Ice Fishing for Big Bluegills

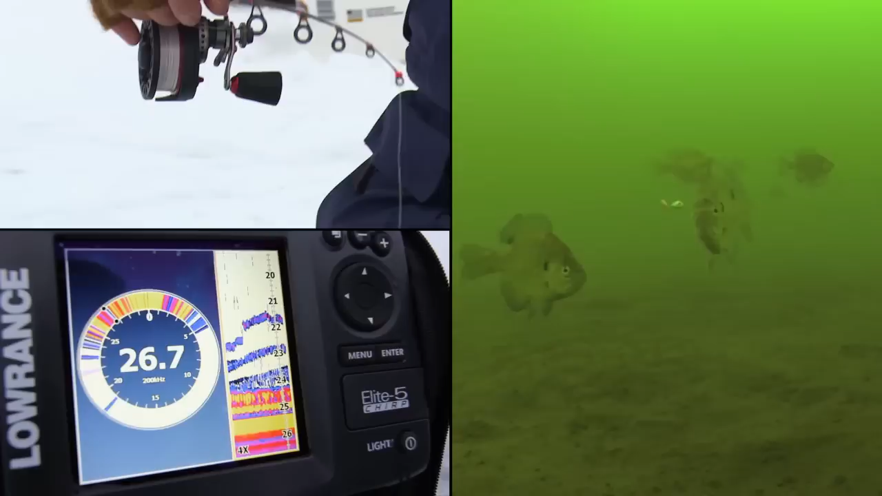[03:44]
And a lot of times if you can get them up to move away from the school, you'll get that fish to commit and eat. Oh, oh, missed him. He was up there. You could see how quick that tip went. And I was able to see that because I'm using the braid.
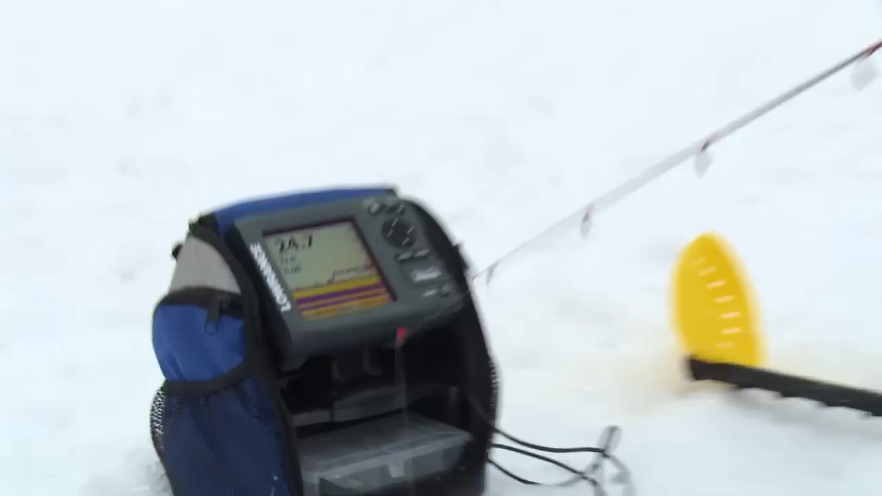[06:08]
You can see him there on the screen. I know he's getting closer to the bait because he's getting more yellow.
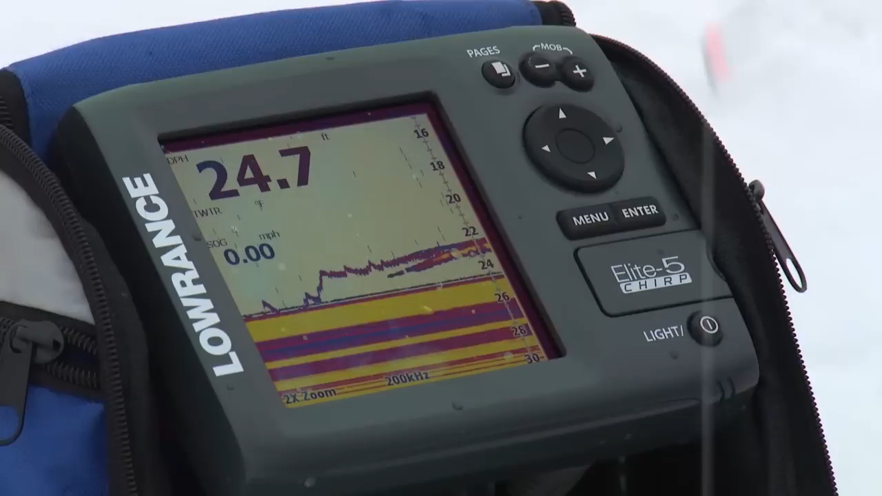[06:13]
On screen: speed 0.00 mph
I'm going to see if I can get that fish to come up a little bit. Okay, see him rising up with the jig?
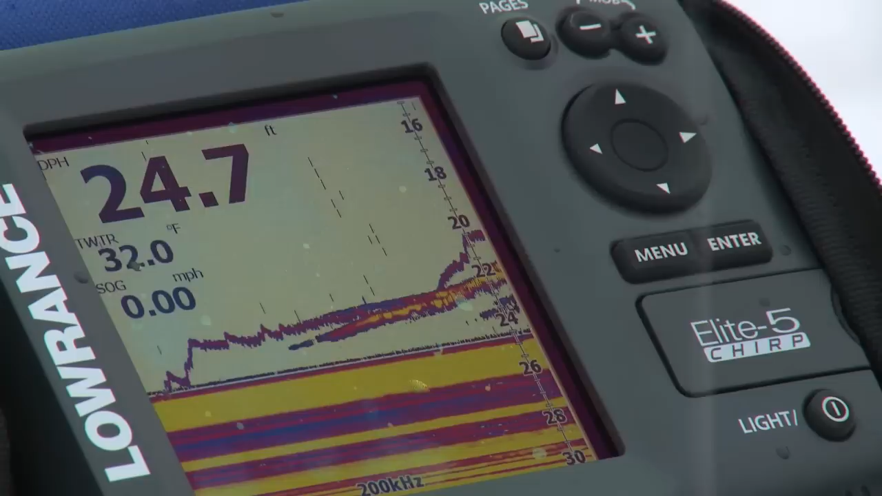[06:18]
On screen: depth 24.7 ft, water 32.0°F, speed 0.00 mph
Okay, got a few more coming in. See, I got a fish up there looking at it.
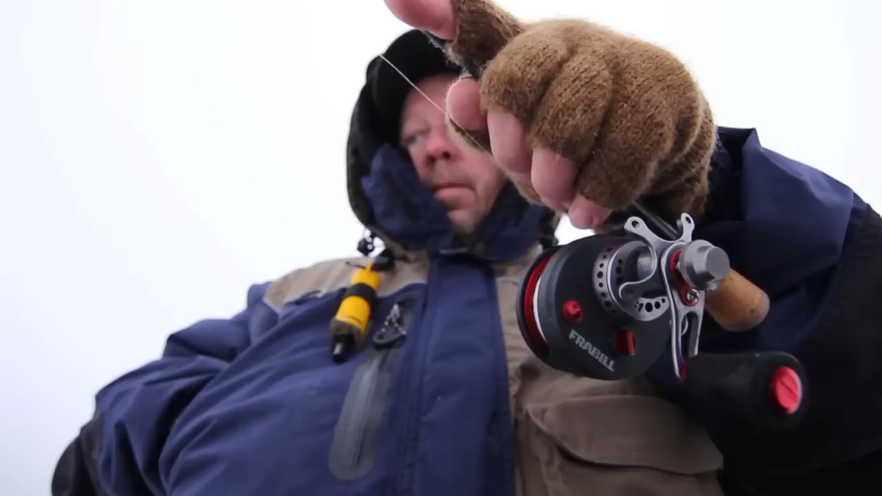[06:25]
Okay, now I got a fish moving, and I'm going to just dead stick it. There we go.
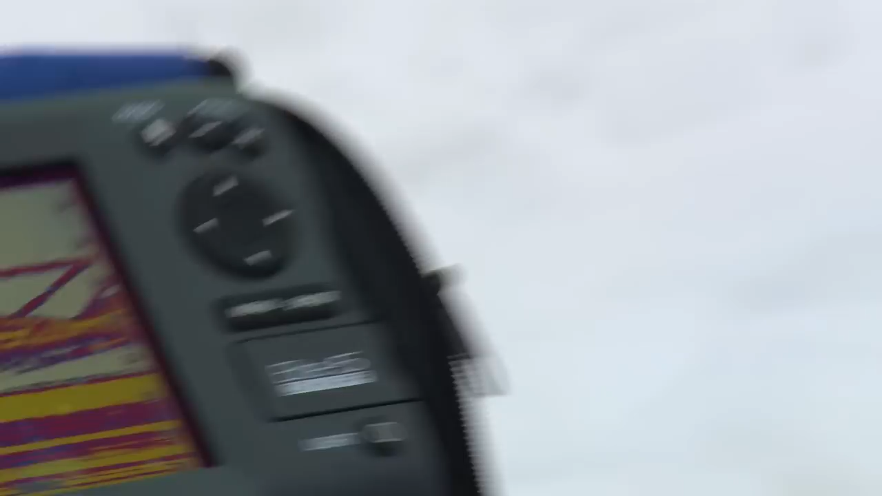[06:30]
So you see how they reacted to that? Okay, there's a nice one. Look at that fish.